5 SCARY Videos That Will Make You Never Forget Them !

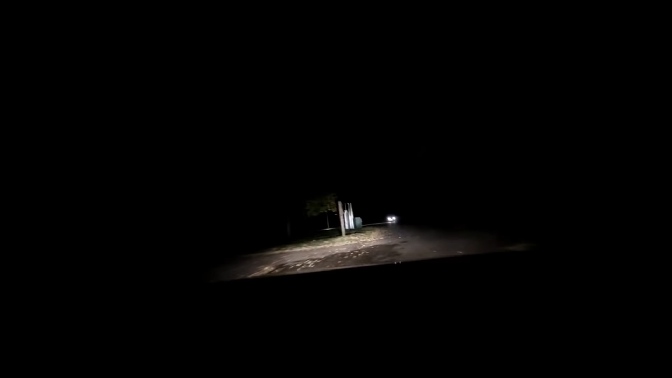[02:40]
Let me have a look at the pin. Wait, the pin's pretty much behind the car. What do you mean to... Pull up a bit closer. What, like next to the car? No, in front. This is weird. Wait, hold on. Not right up against him. Wait. Well, I'm not getting any closer than this. Well, shall I go out and speak to him? The pin is literally... Guys, I don't know if you're watching. I'm leaving the camera on the dash right now. The pin is literally opposite the car. Yeah, this guy, I've got my lights on him and everything. Yeah. Fuck. I'll go and ask him.
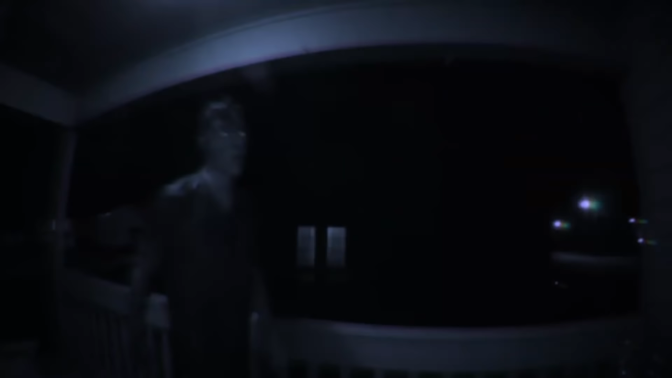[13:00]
The last weird video comes from the YouTube channel TokoTV, on which we can see a scary clip from the home security camera.
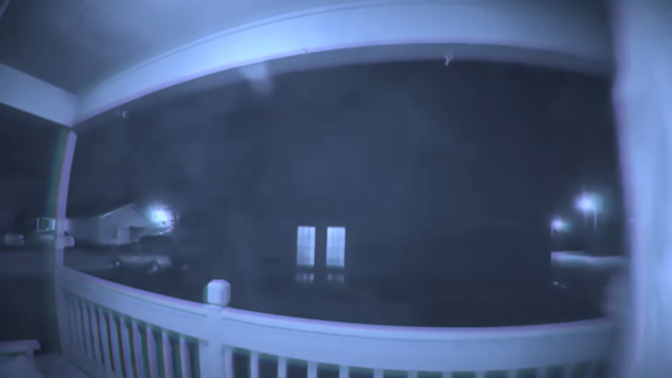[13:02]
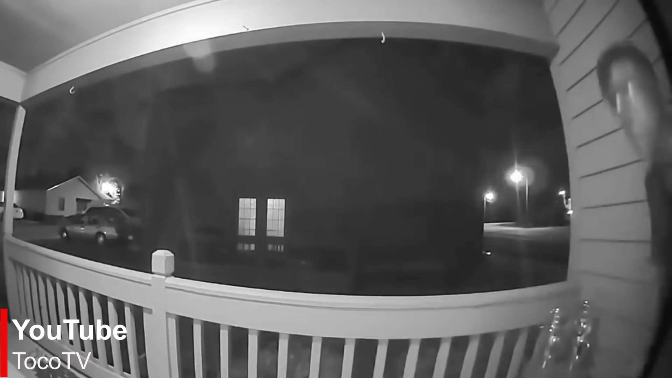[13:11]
Someone is trying to break into the house under the influence of something,